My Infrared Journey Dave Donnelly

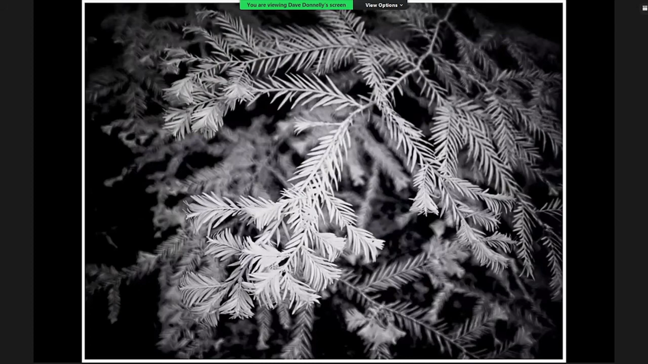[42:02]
and that's um as you'd expect is um more traditional seeing the foliage as white and we're doing for time i've not done this talk before so i think we're doing too bad and again you know shaft of like um on an overcast day